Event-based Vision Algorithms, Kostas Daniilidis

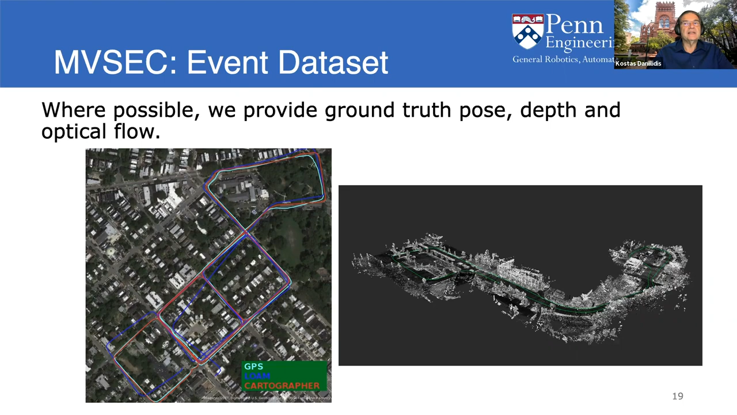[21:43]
We created a full reconstruction so that we have ground truth depth and as well as ground truth pose and optical flow. Using the reconstruction you see on the right. And this is how these sequences look like.
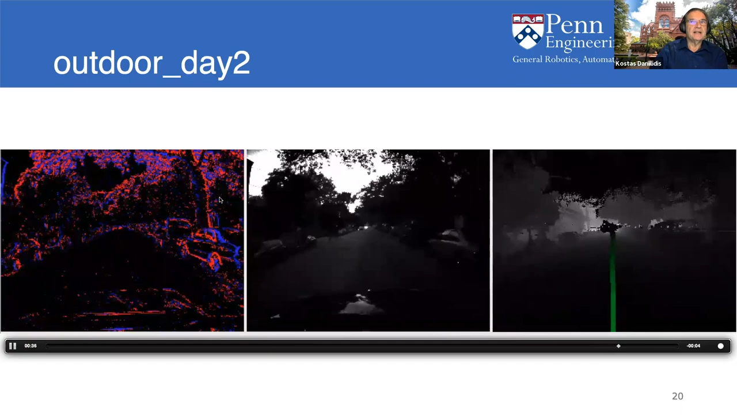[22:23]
This is like the ground truth trajectory that is shown on green here. So we can really have a very good evaluation.
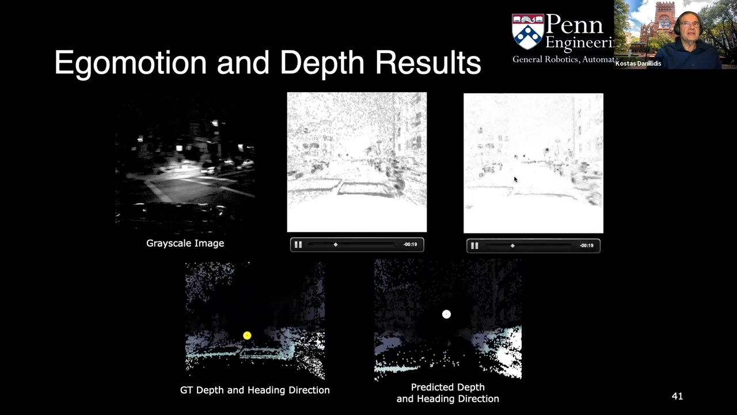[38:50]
This is the deblurred image, which we use really as a loss. And on the left, you see the ground truth heading direction. This is the direction of the three-dimensional velocity.
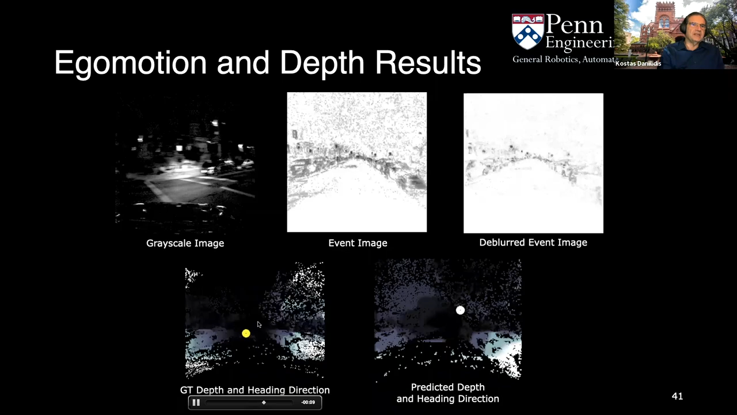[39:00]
And on the right is the estimation of the 3D direction that we show in white, and also all the rest is the predicted depth. I have 5 minutes more.